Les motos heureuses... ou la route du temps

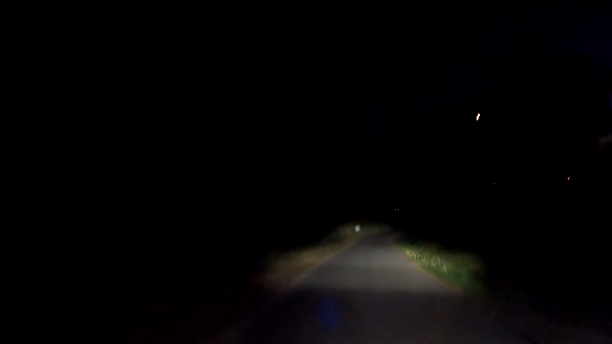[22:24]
Soilias je me suis perdue Je me suis retrouvée en pleine campagne Sur une toute petite route Où il n'y avait personne personne Et puis finalement